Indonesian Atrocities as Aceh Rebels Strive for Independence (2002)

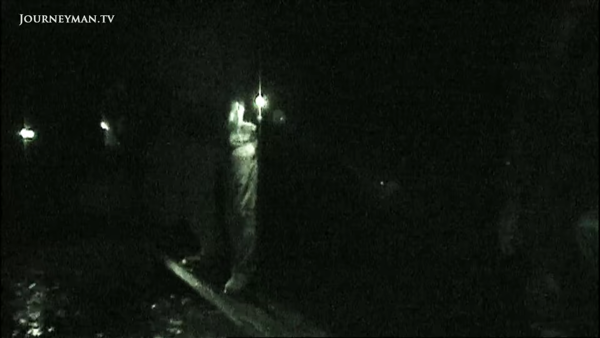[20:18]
But from what I could make out, we were in a jungle camp, not a village.
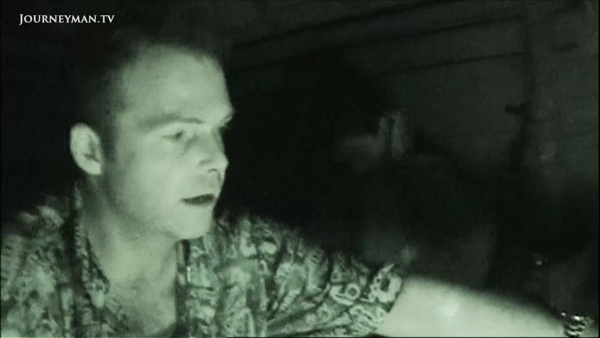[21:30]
On this gun here, they've just scrubbed the serial numbers off so that they can't tell. In fact, if you look on the other side, on this side, they've got their ASNLF.